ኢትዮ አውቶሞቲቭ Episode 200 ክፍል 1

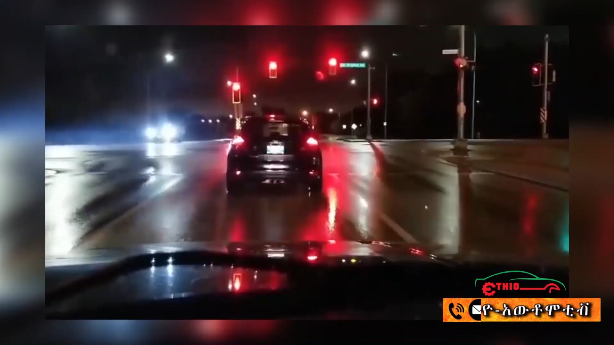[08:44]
እንግዲህ ተመልካቾቻችን እንደምናየው መብራት ይዟቸው ቆሟል እነዚህ አሽከርካሪዎች በቀይ ጥሶ ሄደ ያጋጣሚ ነገር ሆነ በወዳኛው በኩል ያለው ፖሊስ መኪና ነው ምናልባት የፖሊስ ምስል